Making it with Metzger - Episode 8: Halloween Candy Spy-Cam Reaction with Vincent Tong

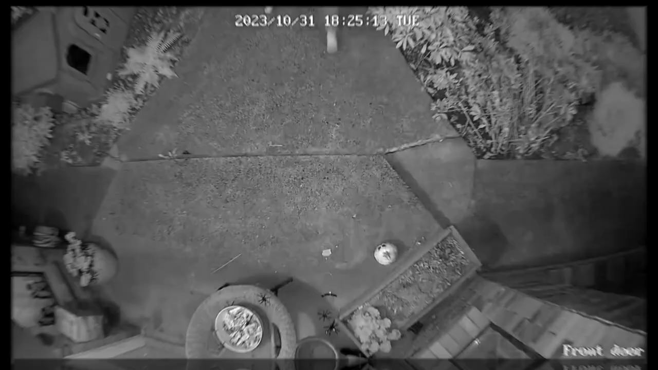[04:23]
Yeah, this is intense. Okay, so now y'all are gone. Now we're gone. And see, this just mom one. Says, just one. She like gives the hold language.
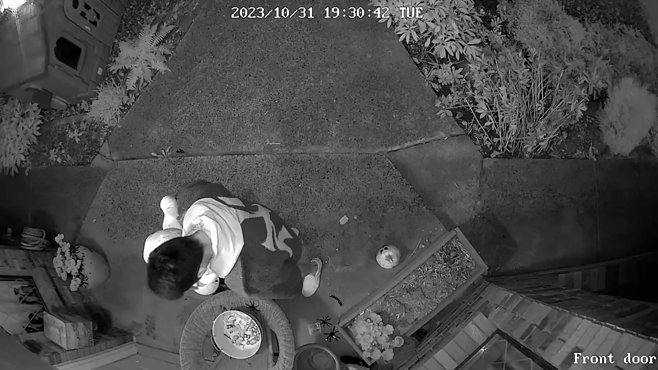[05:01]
This kid's like, I just got born like a few months ago and now I don't get anything. Wow. I got some Easter candy? Is that Easter candy?
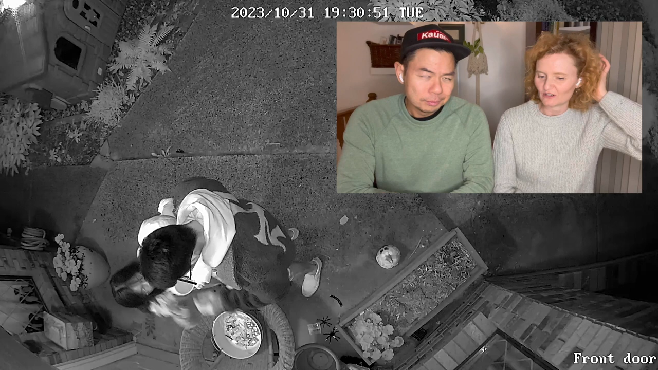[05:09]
There were actually I did put some Easter eggs in there from I guess a while ago. Yeah. This kid's just like, this is, I don't like how it looks.
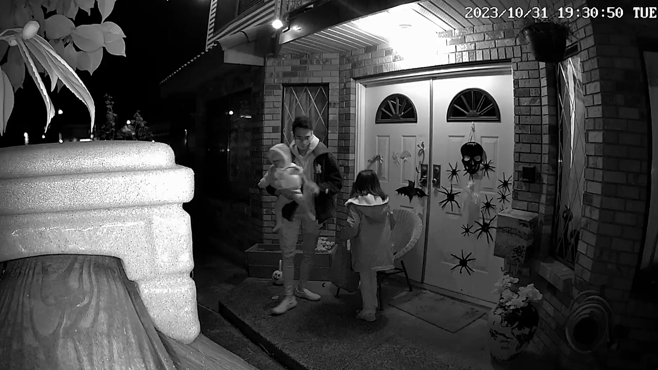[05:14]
She's trying to kick the candy away. She's like, I don't want it. See, that's like the little baby? Yeah.
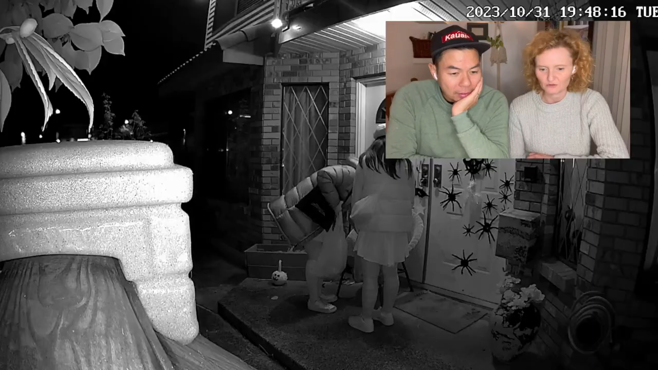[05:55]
This is like my aunt. This is my aunt. That's your aunt? Yeah, that's my auntie. She came with her sister.
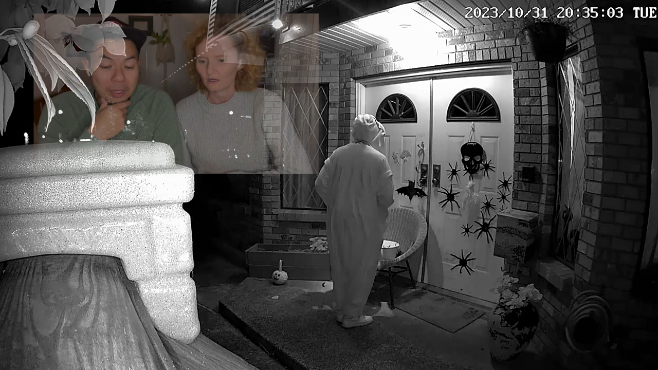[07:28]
Oh, what the? That's what we need. We need that. We need more of that. Whoa. Oh, fireworks.